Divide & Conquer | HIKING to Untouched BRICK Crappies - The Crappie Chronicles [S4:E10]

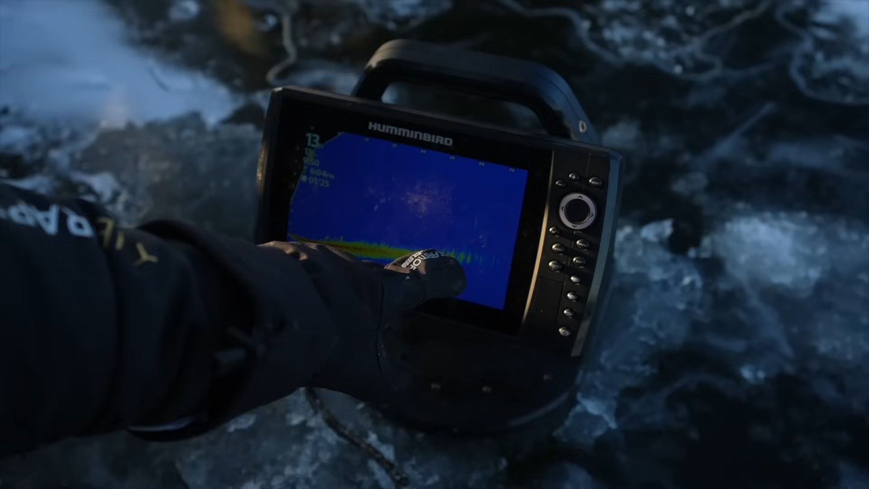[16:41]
Small group of big ones right there. Mm-hmm. One high flyer. You can see him every once in a while. He keeps turning, so there he is right there.
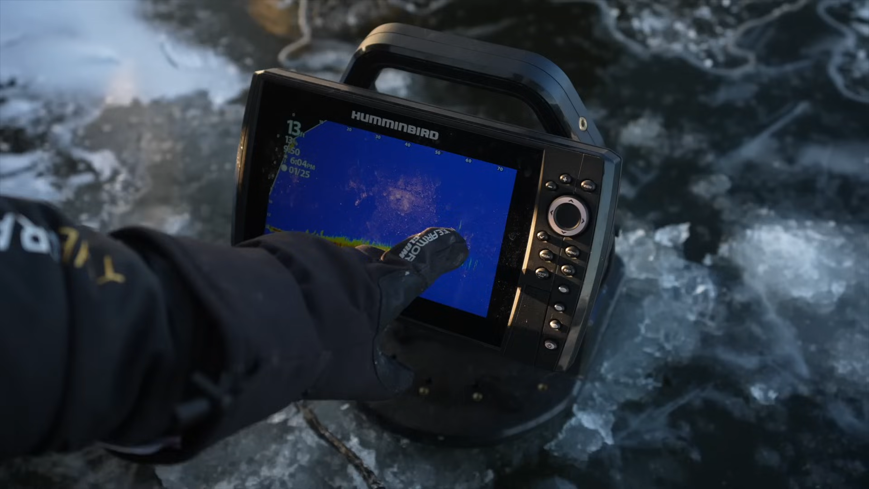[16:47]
And we've got little bluegills right here off the edge, and it seems like what those are pretty much on top of the edge.
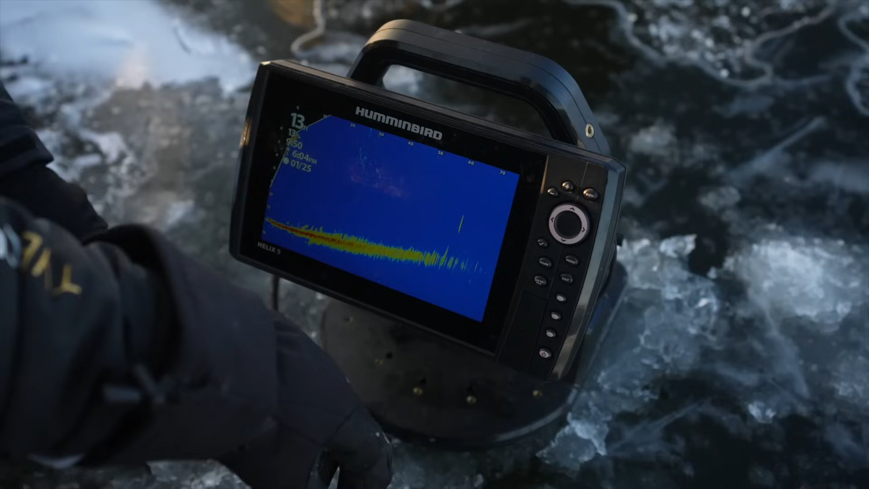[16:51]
Yeah, so yeah, it's just a big inside turn here. The rock pile is right over here. Yeah, there's some big ones floating up over the top too. Where'd that guy go? Find him again. Right there.
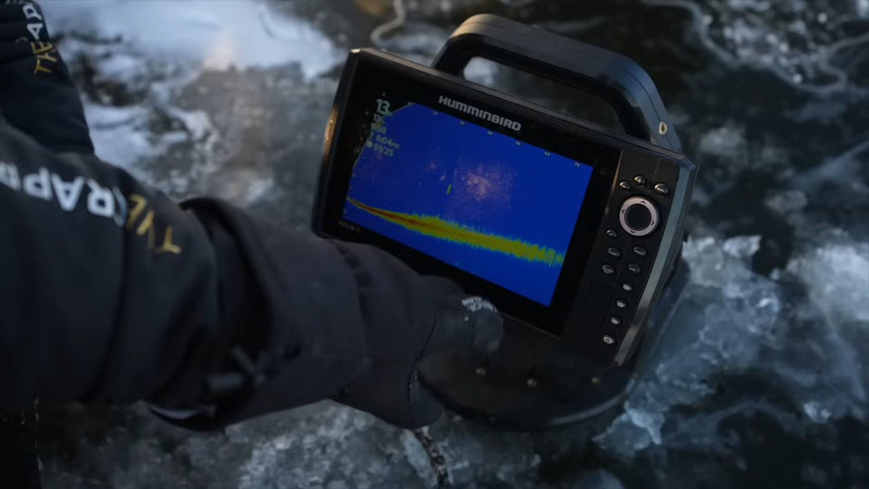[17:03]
There he is. Yeah, that's a unit. That's a unit.
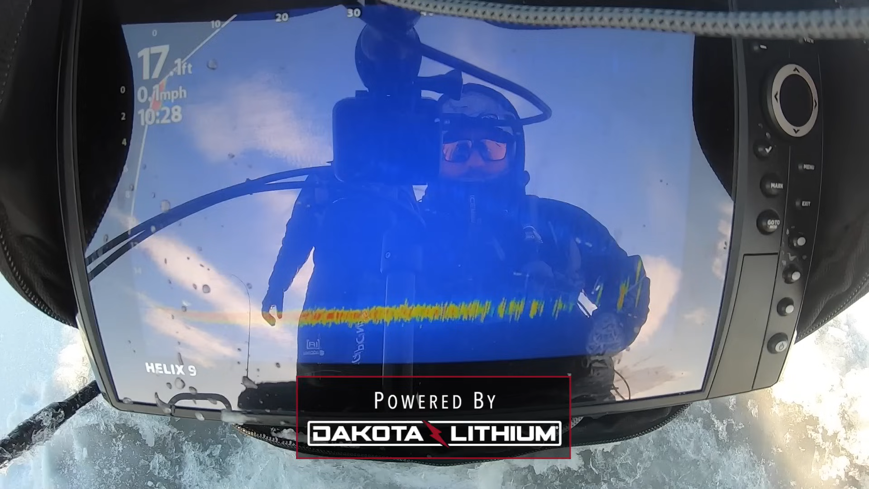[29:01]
That looks a lot better. Yeah, that's them. It's like okay. A lot. Drill one like 50 foot that way.
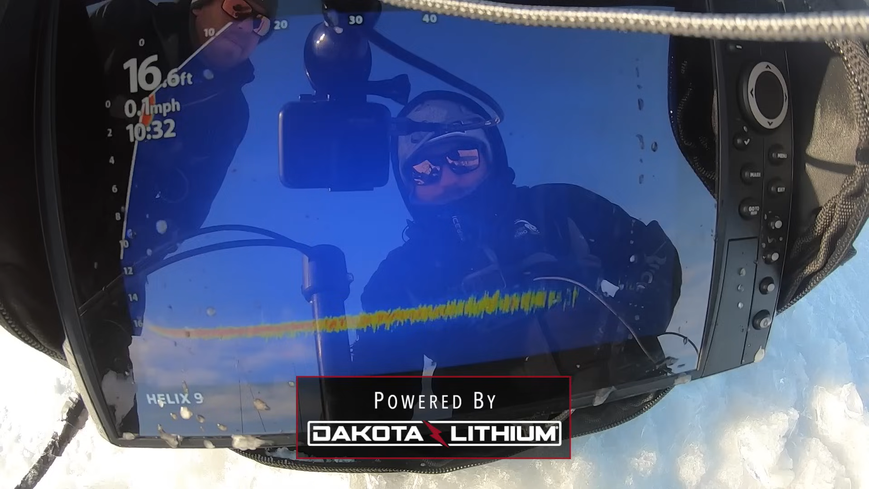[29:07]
On screen: depth 16.6 ft
Right there. Oh, okay. Yeah, that. I like that. Oh, yeah.
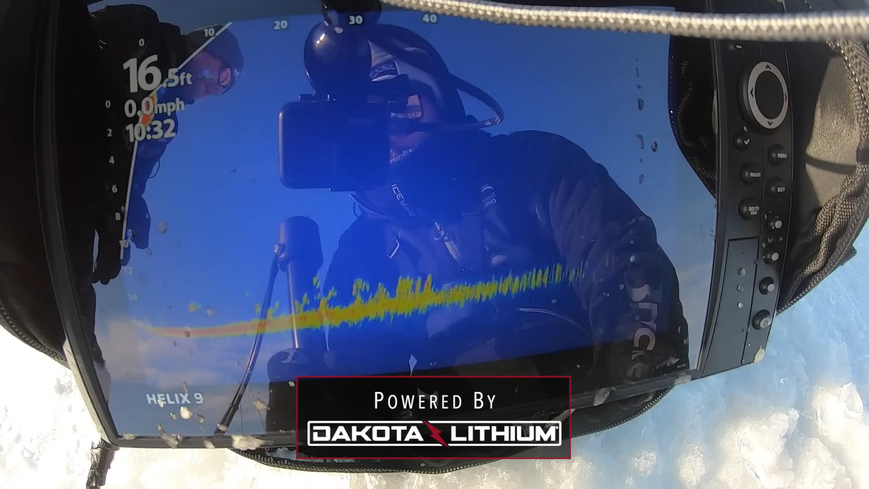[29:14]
On screen: depth 16.5 ft, speed 0.0 mph
God, they're coming right in. Drill a few, yeah. Pull 20 foot.
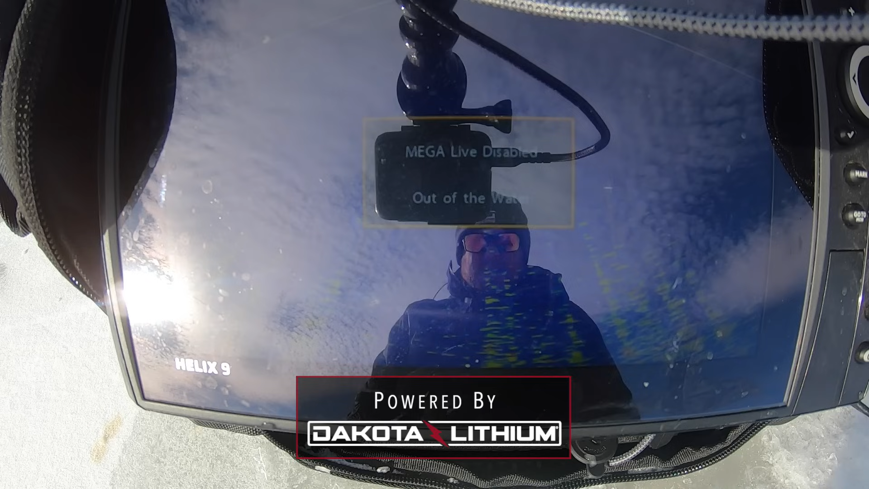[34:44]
I mean, there is a oh my God, Waldo, there's so many big ones. So many fucking big ones. Like, this is ridiculous. Look at this school, guys.
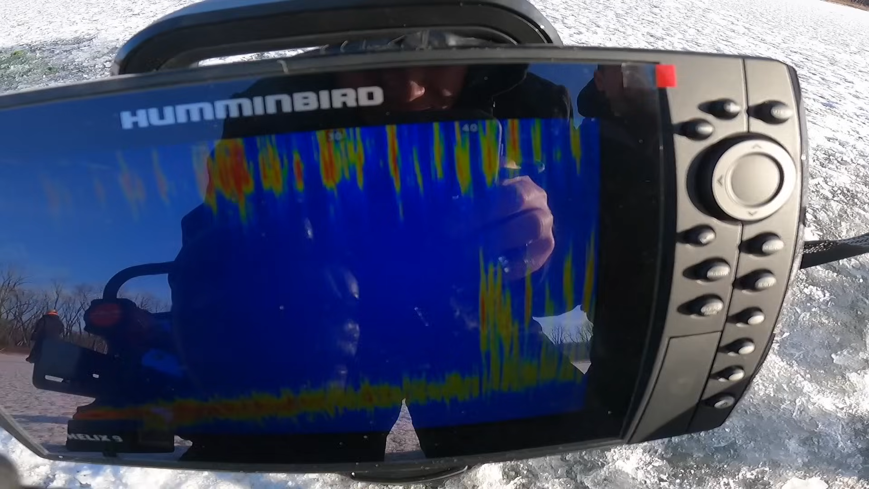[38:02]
This looks like mags. We just found a stump that had fish on it right here.
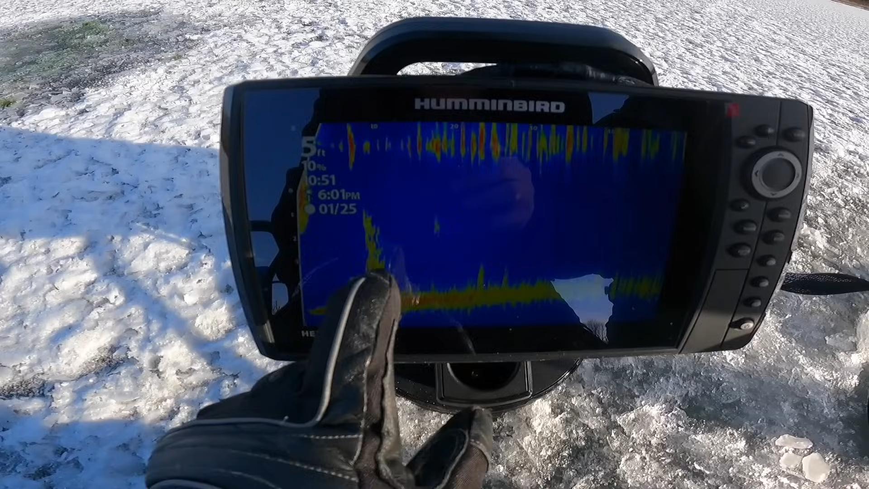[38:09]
There's some fish suspended. They kind of are swimming off and around this thing, but that school over there, we're gonna have to confirm species, but these look right. Potentially something else, but man, I don't think so.